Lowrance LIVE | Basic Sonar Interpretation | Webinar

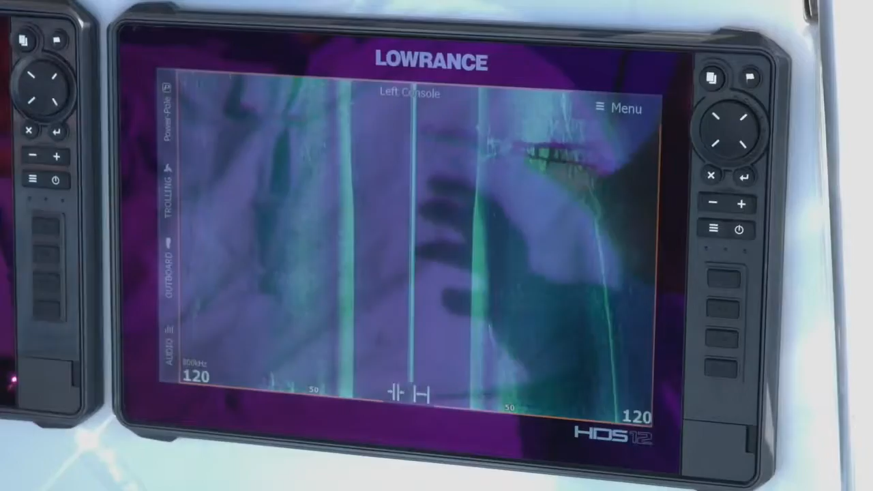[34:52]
get the shadow so essentially your transducer beams do the same thing when your transducer sending that signal out into the water it's exactly like i'm shining a flashlight so if i see a shadow then i know again that
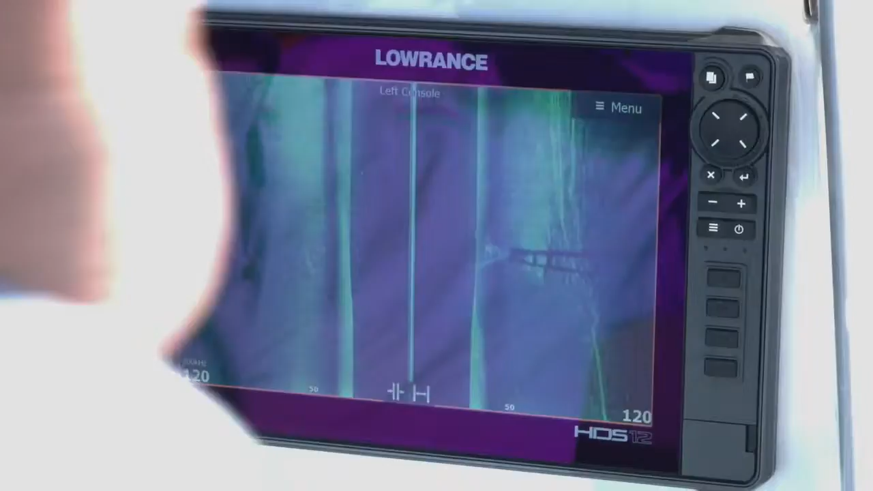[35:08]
is not necessarily on the bottom unless those shadows are touching if that shadow is touching it
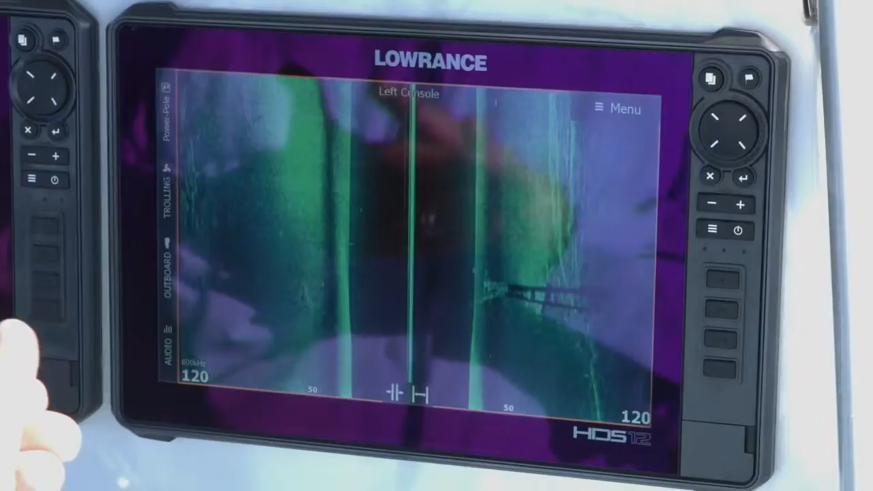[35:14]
then that tells me that's something laying down on the bottom but if that shadow is laying out and away from it that tells me that it's up in the water column so again we're going to drive around a little more we're going to look at this
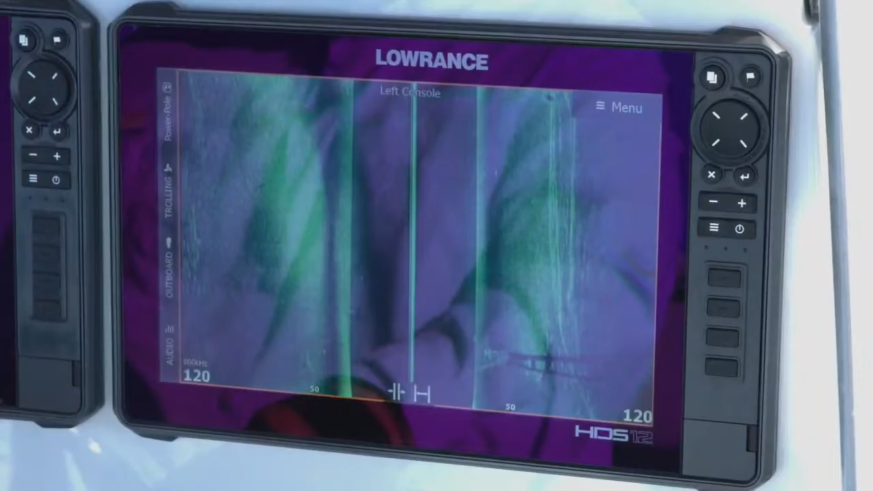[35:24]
uh lucas do we have any questions so far on side scan i think the
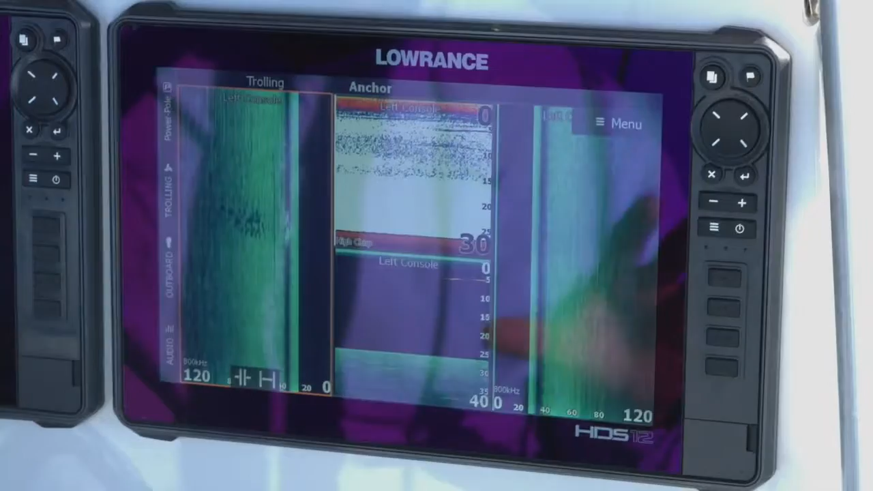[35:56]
so people are asking what a fish look like on the screen so if you look right here again this is smeared because i was sitting still i was anchored up in a spot where i know these fish are this is one of the areas that i fish a lot so you can see right here on the screen i i just i was looking away from the screen i turned around like oh my god there's a wolf pack coming through and literally as i said that to myself i had six lines in the water and four of them went down so
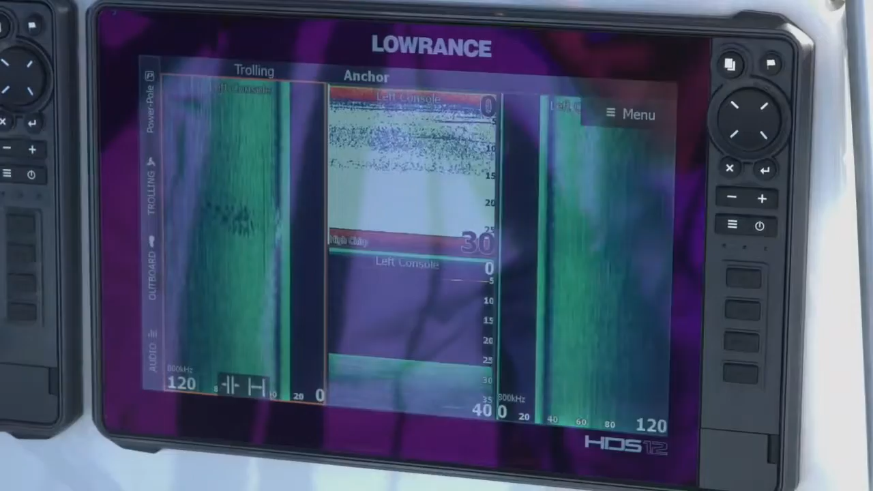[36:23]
you can see the fish they're up here in the water column and they've cast this shadow right here so if they hadn't cast that shadow in the water column i probably wouldn't have even noticed these guys going by but again those shadows that they cast again being up off the bottom you can see these are some white dots that
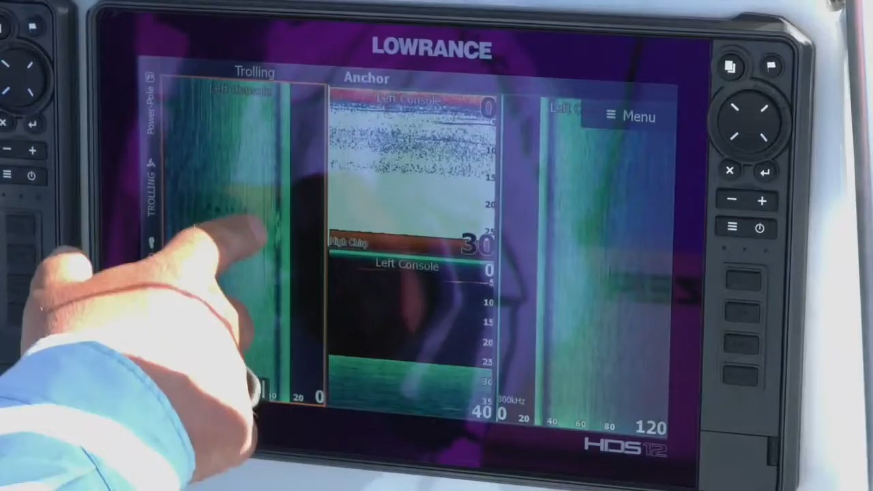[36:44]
are up here and we're going to drive around some more and see if we can find some fish because when we were in here earlier
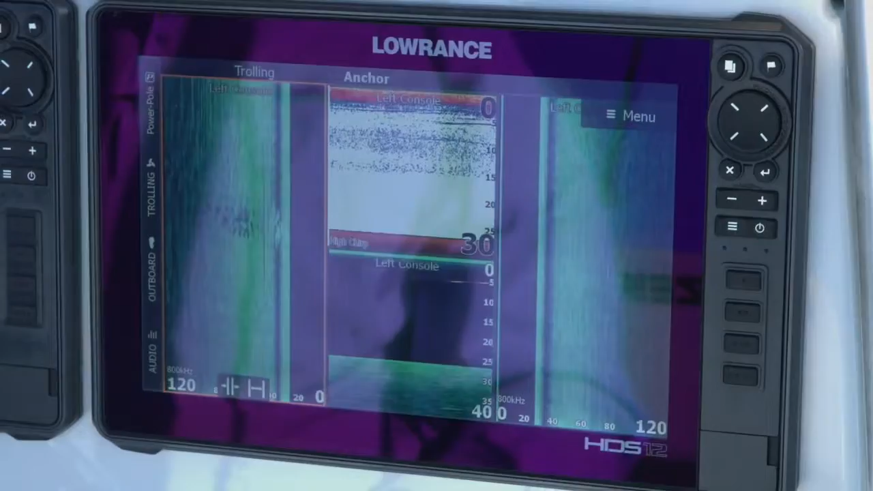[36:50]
there was quite a few of them around here so we'll drive around and look some more but this helps explain you know when you've got fish up in the water column how they can cast a shadow down on the bottom i
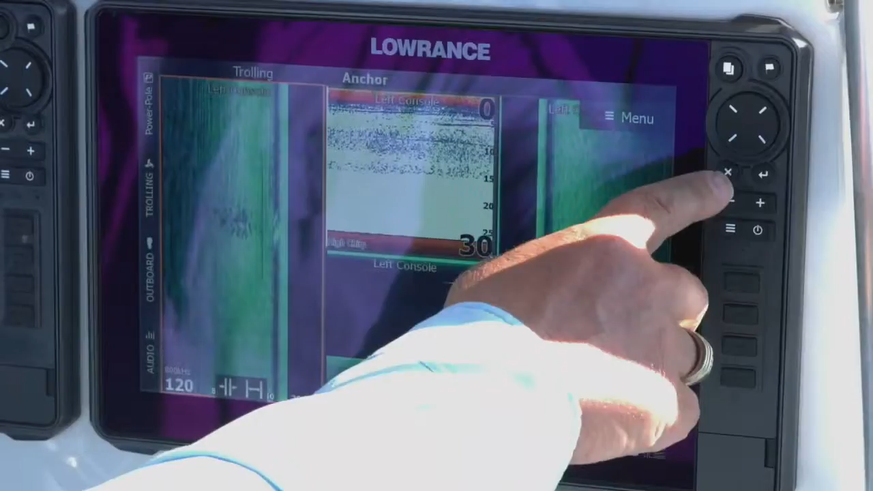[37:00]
think the last
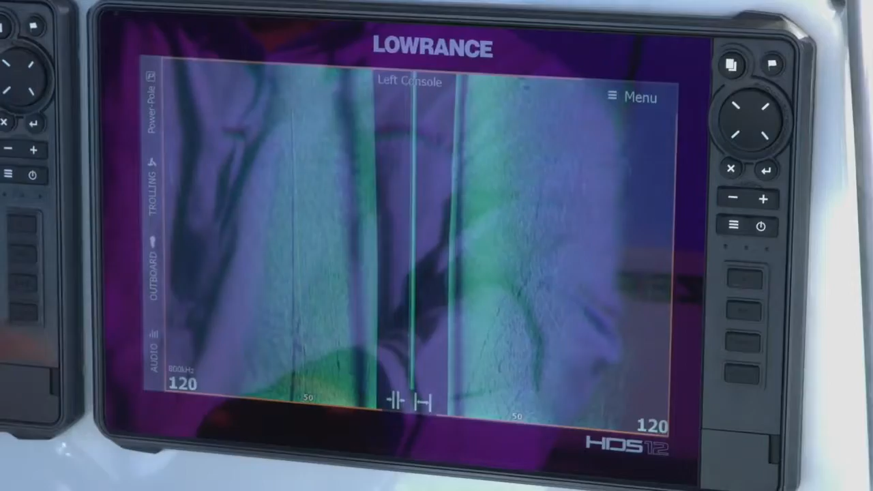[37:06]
question is around side scan range
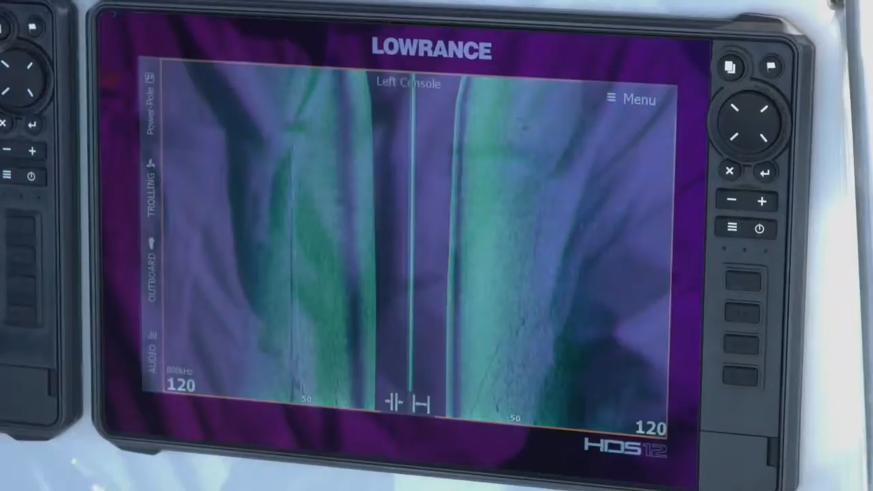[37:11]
okay this is where it gets tricky for a lot of people everybody wants to see as much as they can